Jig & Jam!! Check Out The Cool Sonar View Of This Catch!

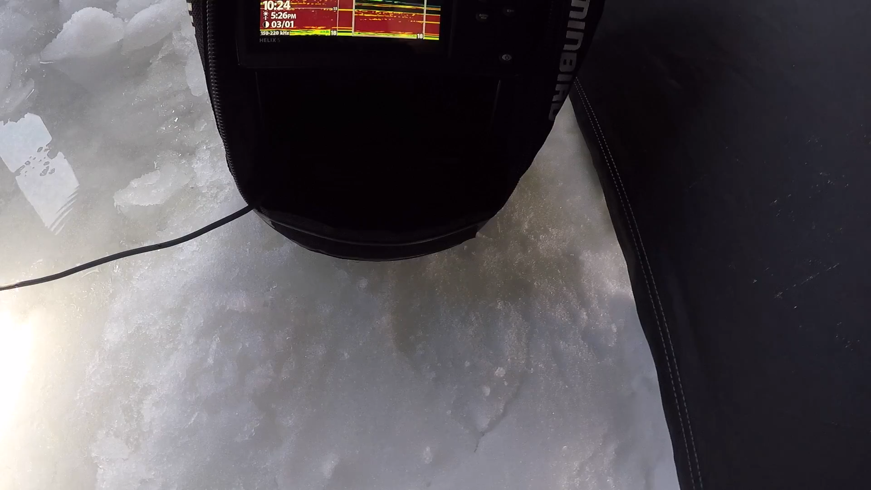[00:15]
Man, the perch down there, there are so many of them,
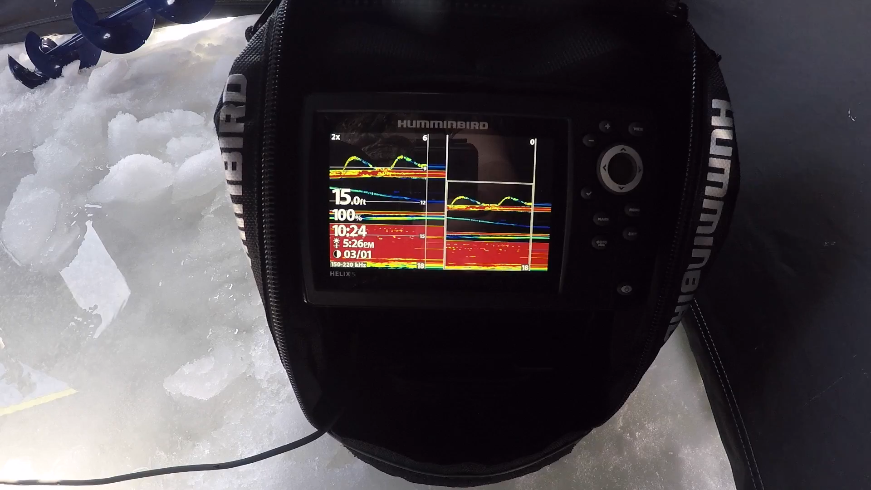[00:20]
On screen: depth 15.0 ft
kind of fun watching them interact with my bait there on the screen, oh,